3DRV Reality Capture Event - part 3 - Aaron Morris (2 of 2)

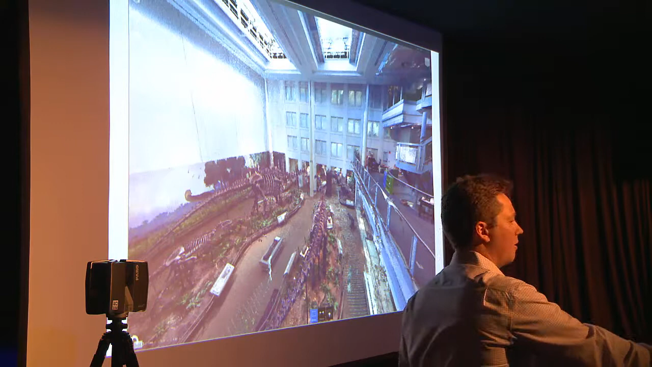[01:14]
the surface representation. We're investigating techniques right now that will take points and create 3D mesh from
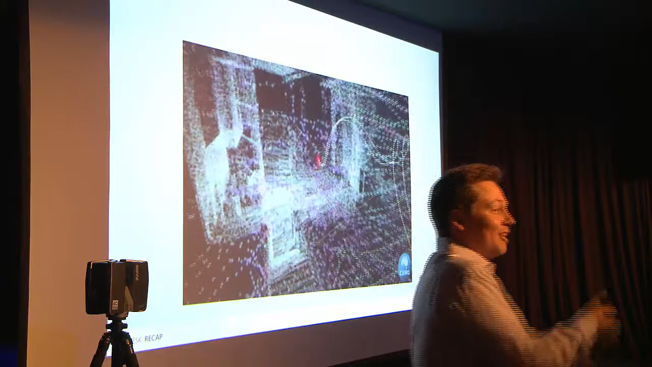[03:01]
I know, see that's not, to me it's amazing to walk downstairs and 3D model, that's amazing, but at the same time it's a flopping scanner.
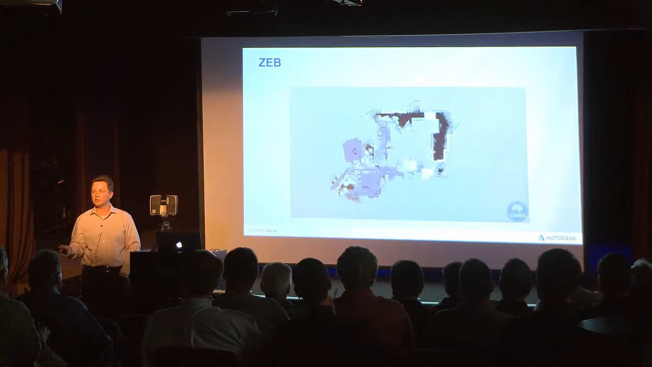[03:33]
I mean this is quite remarkable from a hand-held device. Density is a little bit lower, I mean you're not going to get the accuracy that you would get out of a terrestrial, but still the innovations that are coming up are fantastic.
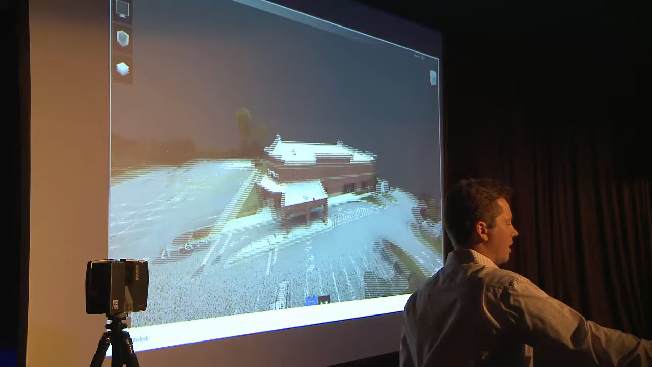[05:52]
for the time it takes to collect this, the cost of the setup in the system, it's a remarkable capture system.
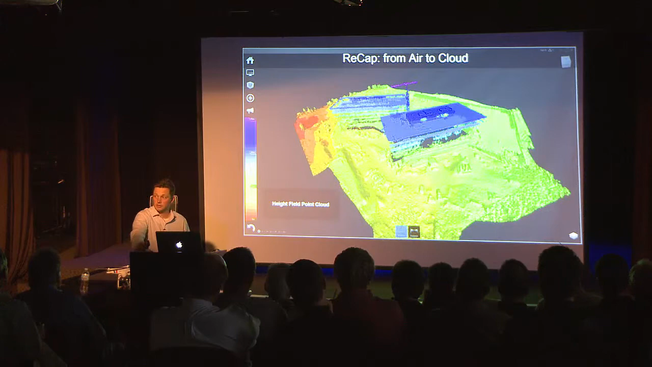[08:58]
In fact, the model that you see here is constructed from a pre-programmed flight path of an aerial drone.
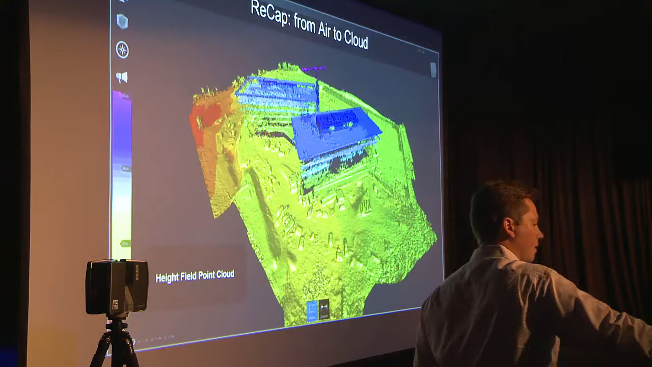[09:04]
And color coded by elevation so that you get to see what's there. But more importantly,
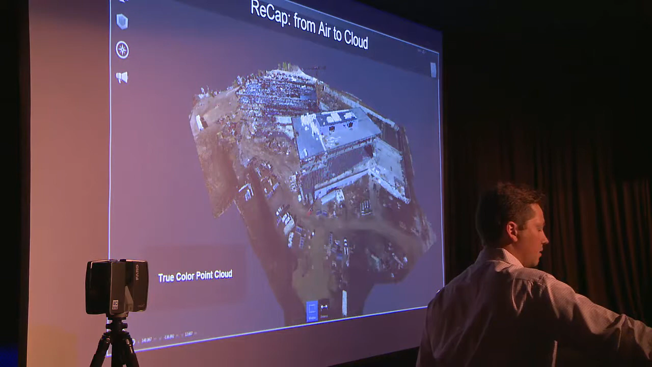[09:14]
you can diff that and detect what's changed from path to path.